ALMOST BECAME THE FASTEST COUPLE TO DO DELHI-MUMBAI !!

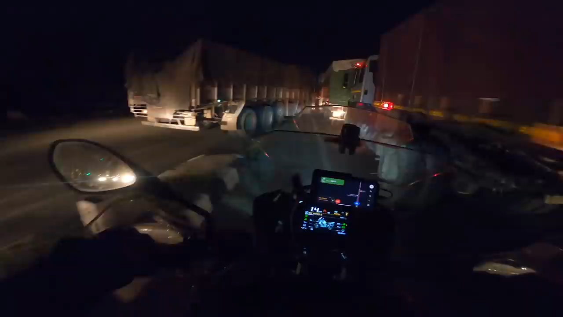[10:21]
और ये एक बहुत ही भयंकर जैम लगा था इधर, ये देखो पूरा ट्रक जल गया,
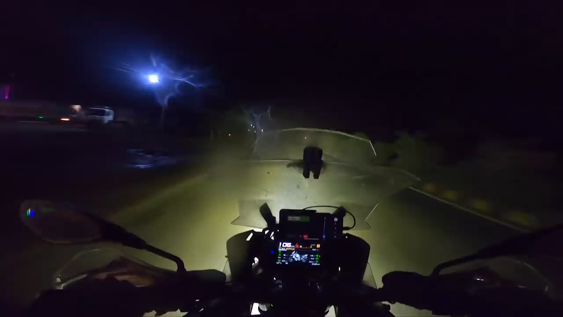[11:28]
यार ये देखो कौन चलाएगा यार।